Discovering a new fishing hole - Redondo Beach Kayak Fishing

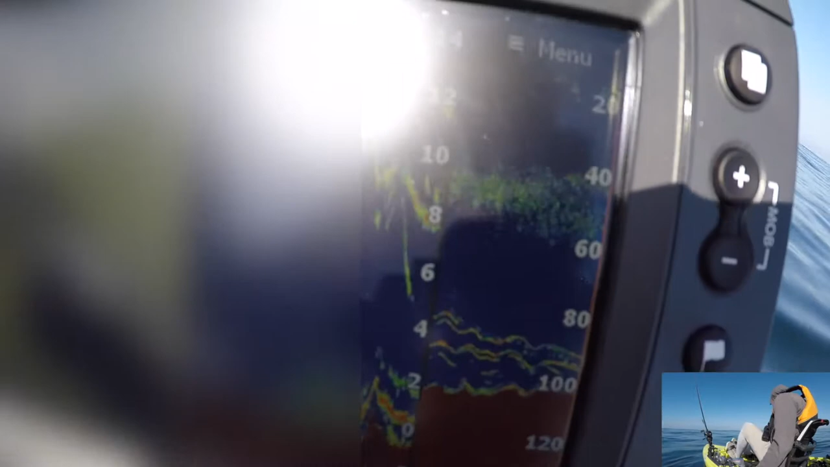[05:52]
I don't see, like, I see all this stuff.
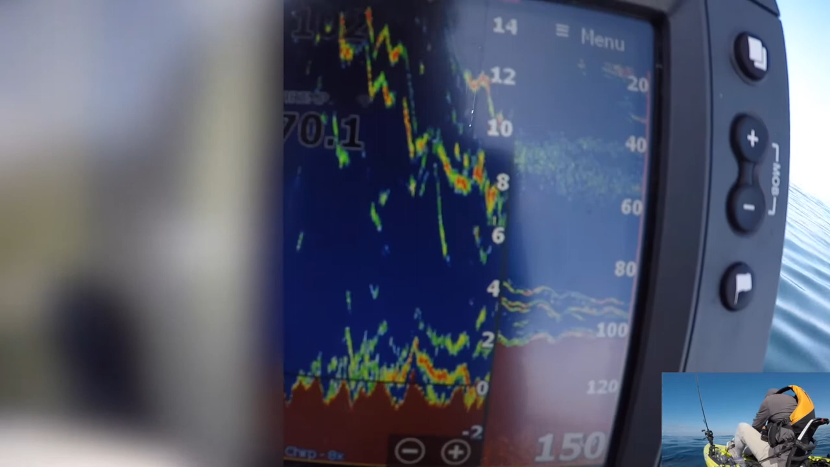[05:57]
I don't even want to drop down because I have a feeling that's ocean whitefish.
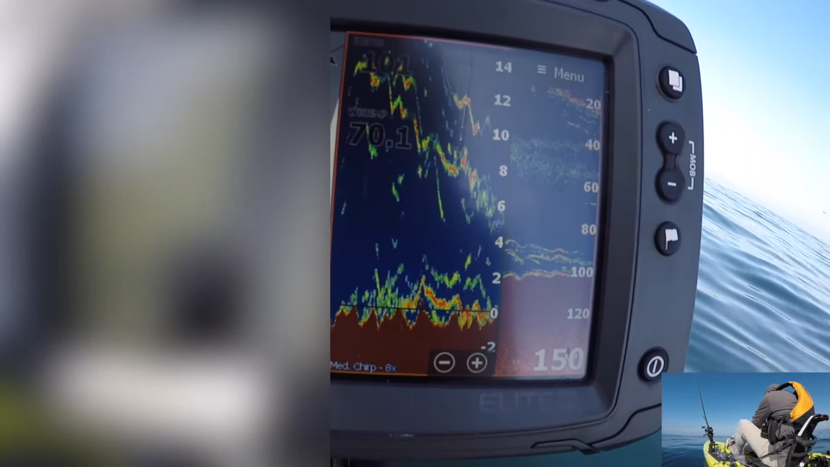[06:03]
Ooh, look at this ball of bait right here. Let's pick something up. Just cast over it. Should be right behind me.